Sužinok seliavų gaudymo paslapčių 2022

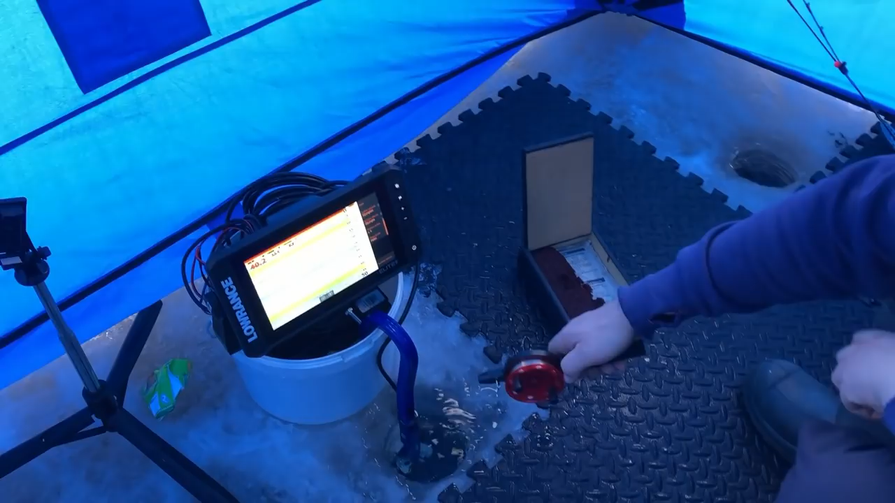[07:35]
Ir žiūrim į echalotą. Dabar pasižiūrėkim, kaip. Va, matom.
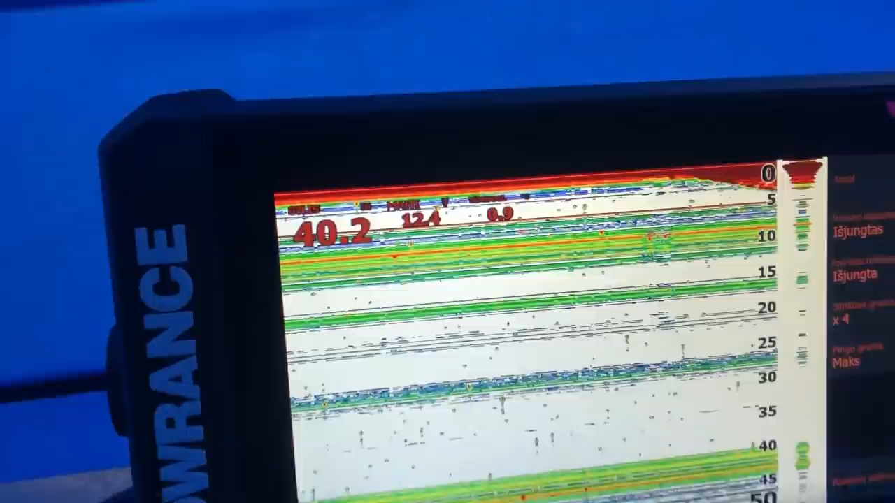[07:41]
Matom, koks šleifas raudonas iš karto užė. Eik, visai. Sustabdom. Va. Na, dabar bus daug žuvies šitam, nes echolotas tiesiog skanuos matil.
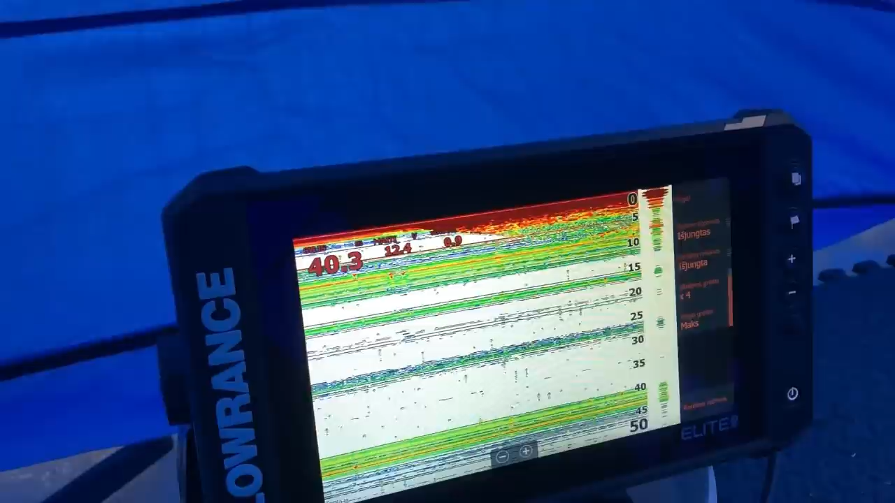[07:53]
Va, žiūrėk, koks
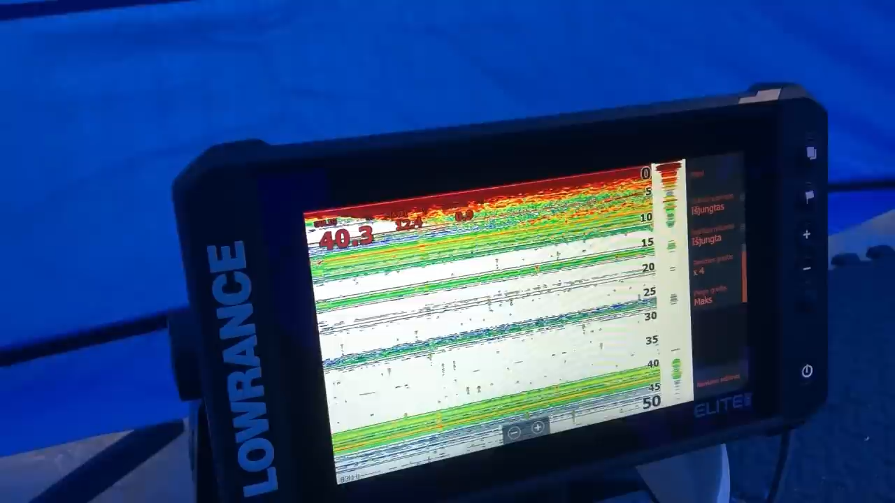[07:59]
ekranas. Vien žuvis. Va, čia dabar... Vien matiliai.
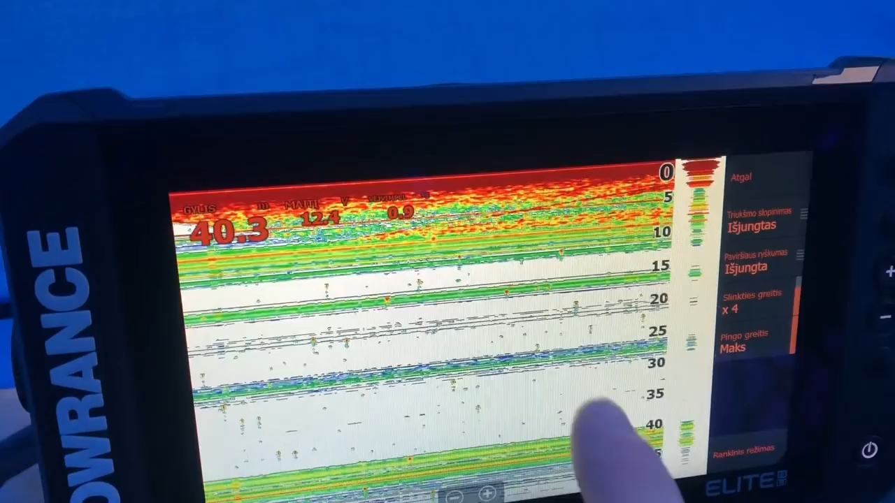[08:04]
Paskrido matilis, bet va, matom, va, šeriklą va, išeidinėja. Na, šiaip pagaliau atsistatėm turbūt echolotą. Tvarkingai.
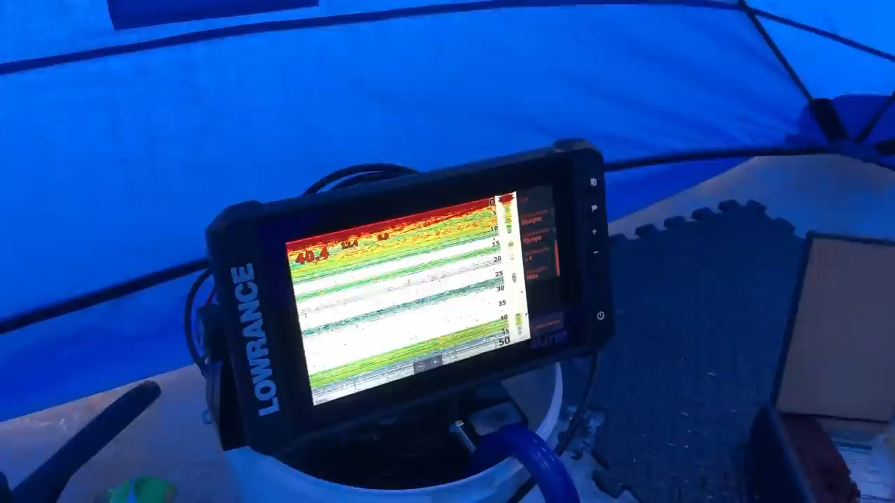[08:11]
Tai va. Kadangi daug žuvies, rodot, mato, eina kelios juostos ir
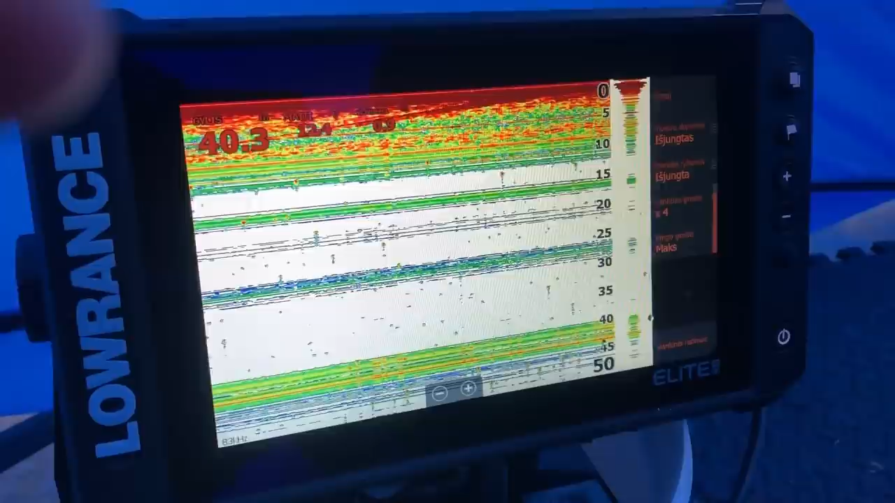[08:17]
tarp 25, tarp 30, tarp 20, tarp 15, o nuo 10 iki 5 metrų labai daug seliavos eina ir nu įdomiai, jinai eina.
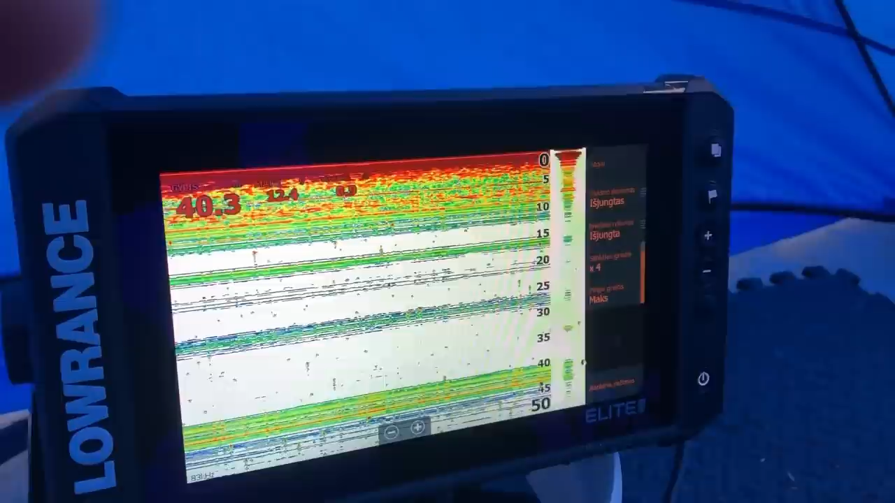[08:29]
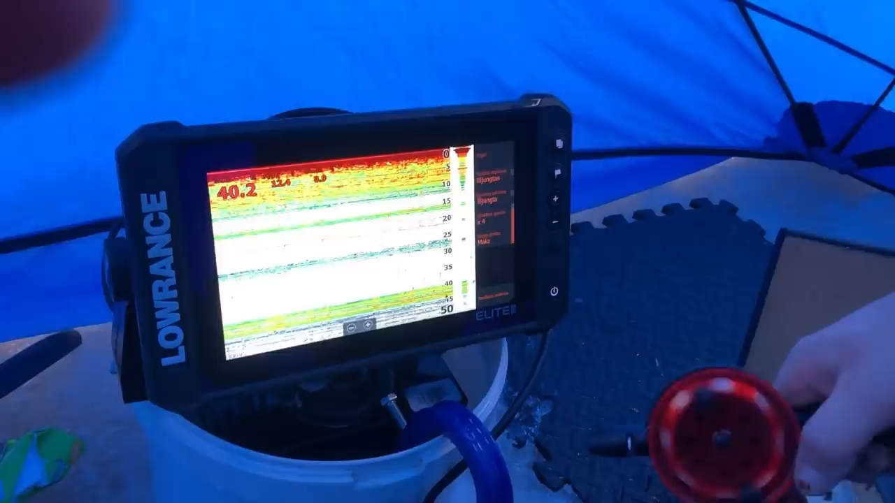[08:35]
O dabar bandysim žiūrėti, ar matysis, kur nuleidinėja.
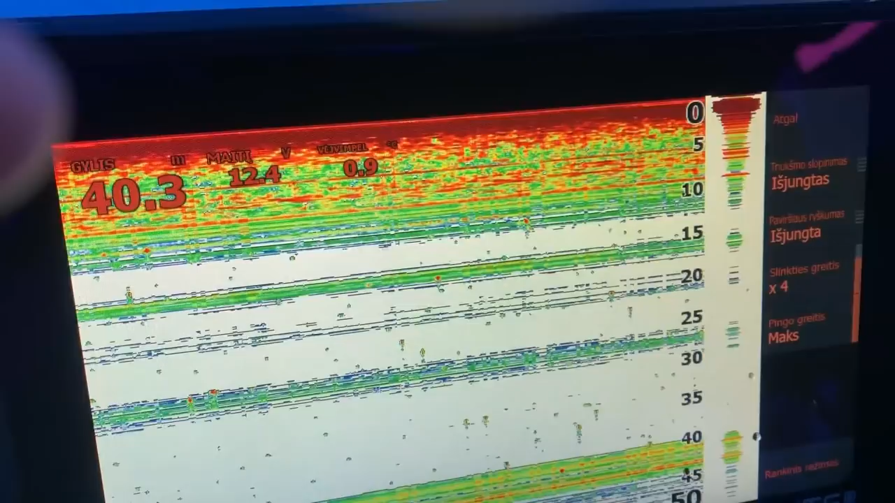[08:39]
On screen: depth 40.3 m
Na, matas, vis tiek matai, va tai eina.
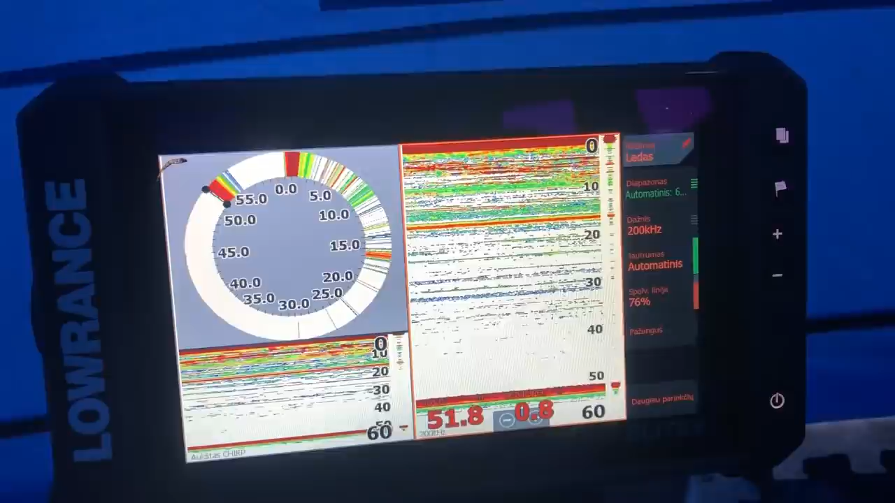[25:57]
Iš tikrųjų, iki 10 metrų tiek turim žuvies, va, pastebėkite.
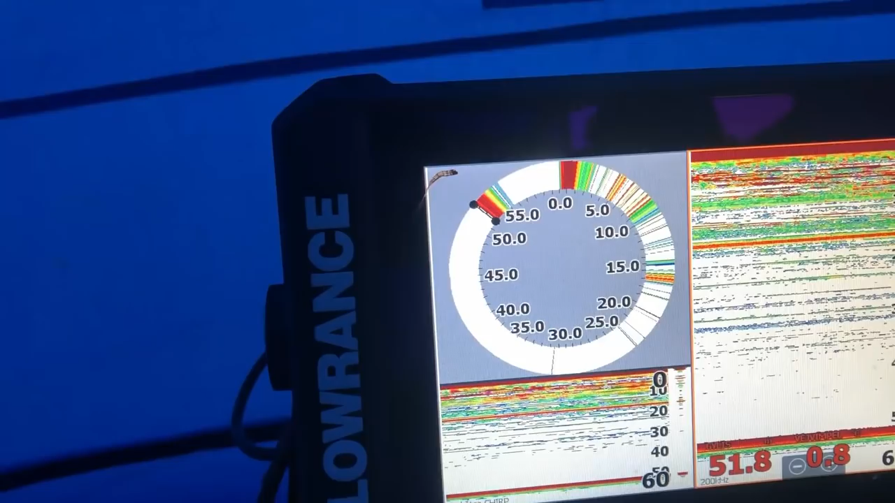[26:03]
O paskui viskas jau 15-17. Tai va. Na, tai tokie var pastebėjimai.